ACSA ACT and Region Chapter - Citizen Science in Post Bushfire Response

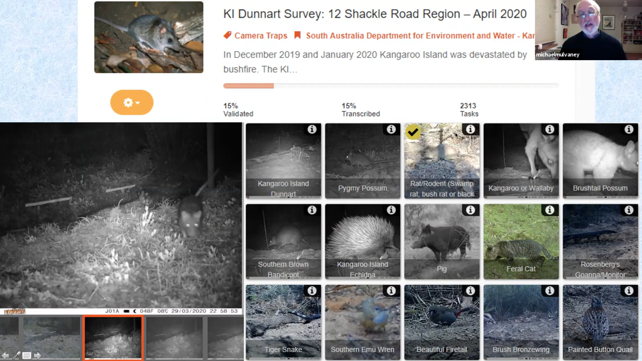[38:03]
You're given an image, you're asked, there's a tutorial which you go by and you're asked to classify that animal. And in this case, on Kangaroo Island, they've collected their images, 15,000 records over three weeks have been analysed.